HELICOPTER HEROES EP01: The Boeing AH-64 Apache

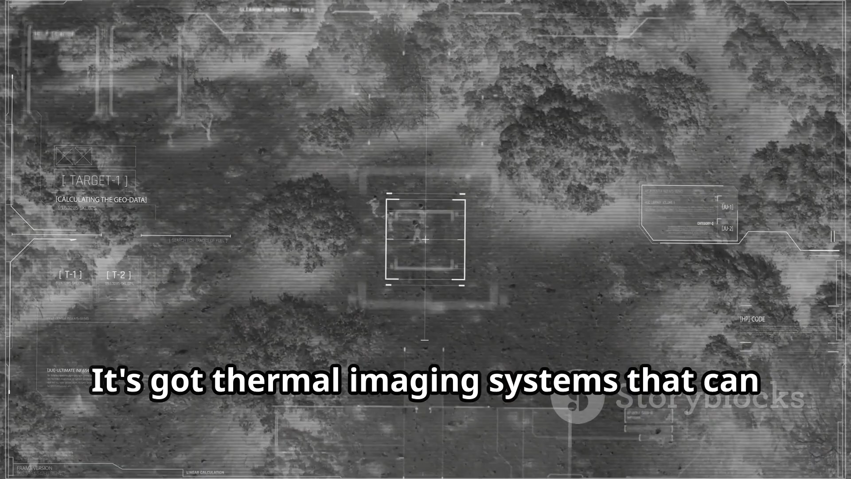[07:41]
It's got thermal imaging systems that can see in the dark and through smoke.